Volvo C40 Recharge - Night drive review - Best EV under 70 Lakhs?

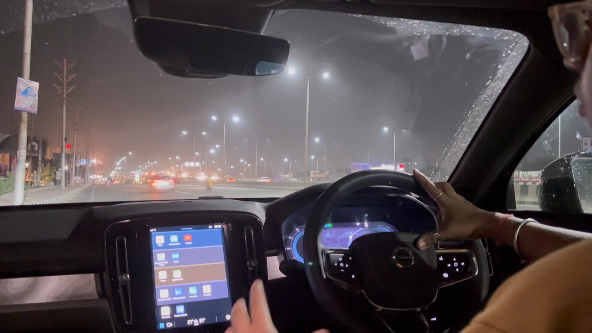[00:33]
तो आज होगे हम वॉल्वो C40 रिचार्च की ड्राइविंग सीट वे, तो फस्ट अफॉल में अगर आपको दिखा तो तो तो रात में इसका कुछ ऐसा लियाउट आता है, अगर लाइटिंग बात करते हैं, आपको यहाप दो रीडिंग लाम्स देखने को मिल जाएंगे, �
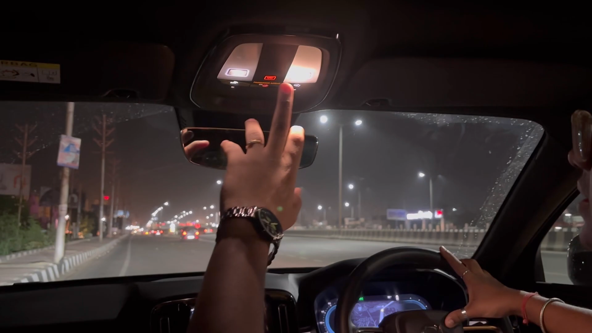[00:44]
जिनका तो आपको ठीक टाक देखने को मिल जाता है, और यहाँ पर आपको स्विडिन के पहाड है, उनका लुक देखने को मिलता है,
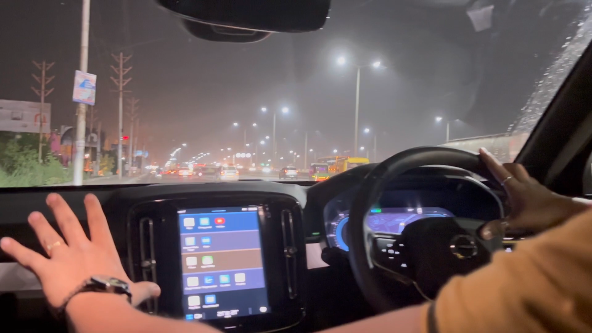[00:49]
इसमें वाइट लाइट बिलो होती है आपको, जैसे आपको बहुत अच्छा लूग है, बहुत काफी डेसेंट सा इसके इंटियर फील होत
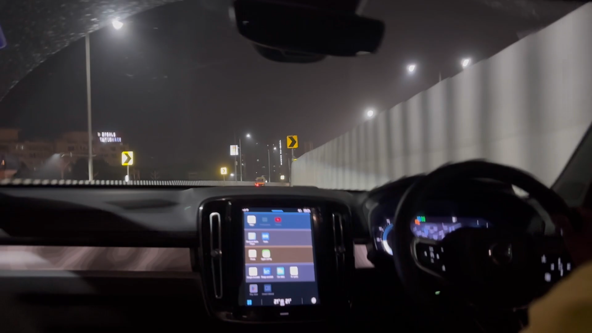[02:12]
अब जैसे में को left हलका से � तो अपने आप सेंटर में आ जाता है, अब में राइट लेरो, अपने आप सेंटर में तो बहुत ज़्यादा responsive steering wheel दे रखा है, Volvo ने इसमें, and safety features तो इसमें भर-बर के दे रखे है, जो भी ADAS की features है, okay, and इसमें अगर आप ADAS को आफ भी कर तो तब इसमें आपको जो ब्रेकि कैसे रहती है, तो काफी insulated cabin है,